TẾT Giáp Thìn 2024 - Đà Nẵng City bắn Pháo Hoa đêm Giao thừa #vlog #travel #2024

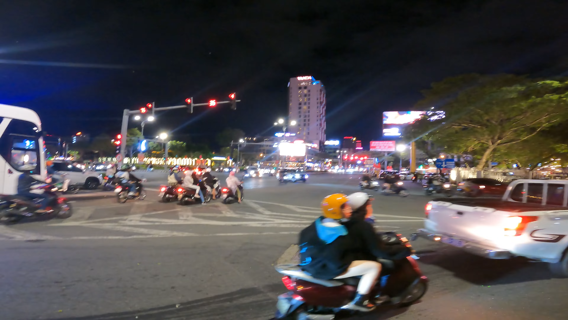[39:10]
Rất là nhiều phương tiện đang lưu thông trên đường. Ở đầu là người ta đang tập trung vô đi mà tham quan xung quanh cầu rồng dưới cầu sông Hàn cả nhà.